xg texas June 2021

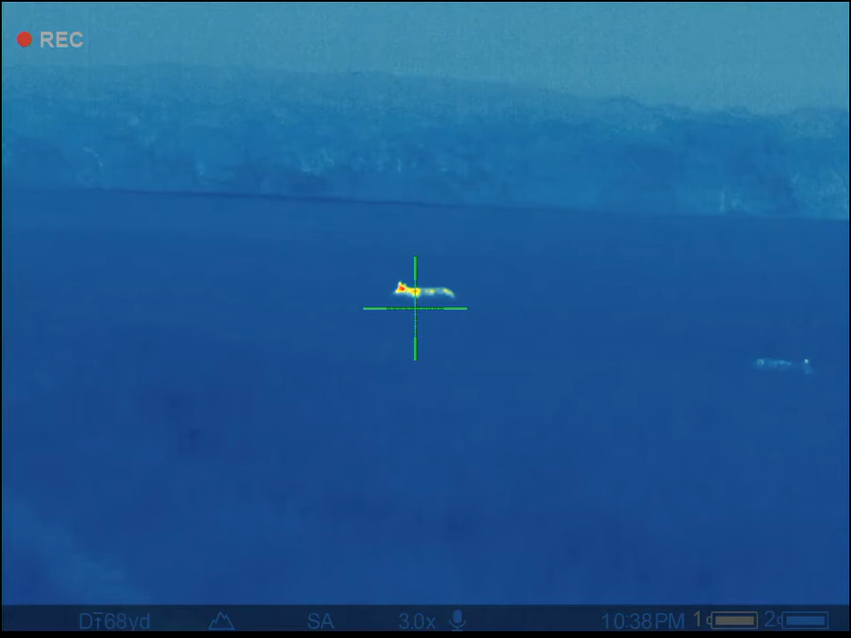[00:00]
Are we ready? Which one are you on there? You guys got enough to hurry. We're ready. We're ready.
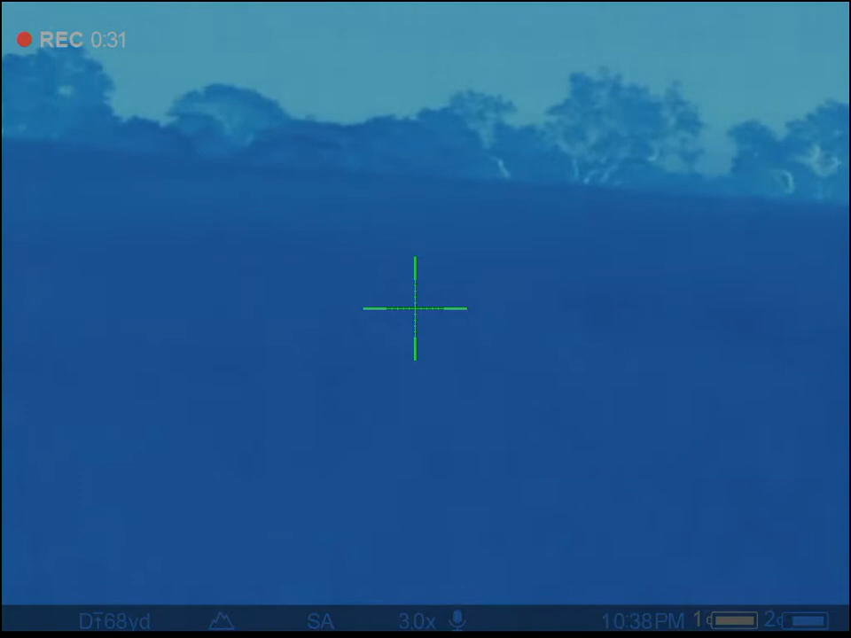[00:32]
Did you get that big boar? Well, he's... Yeah, he's across the fence, but I don't see it.
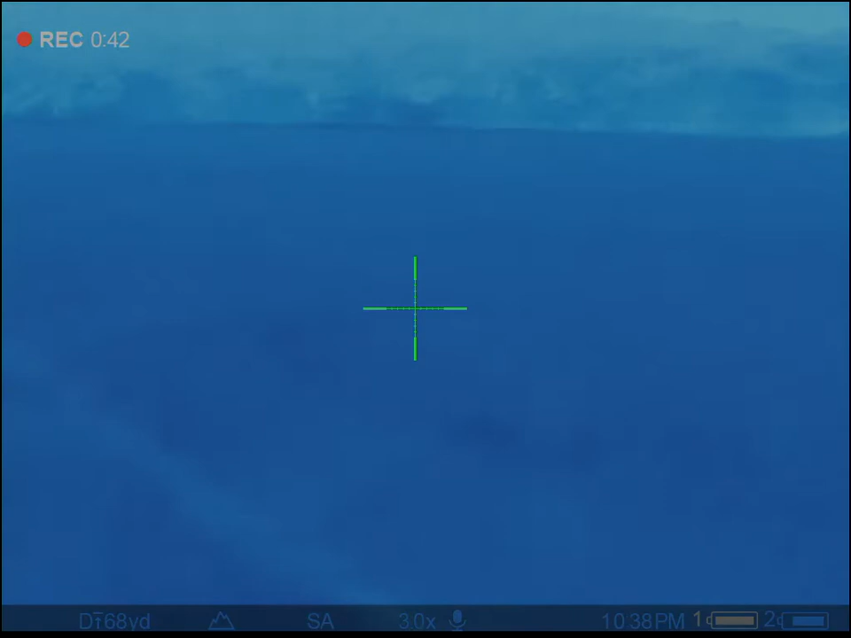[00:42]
Oh, one running down the road. There's more going towards it.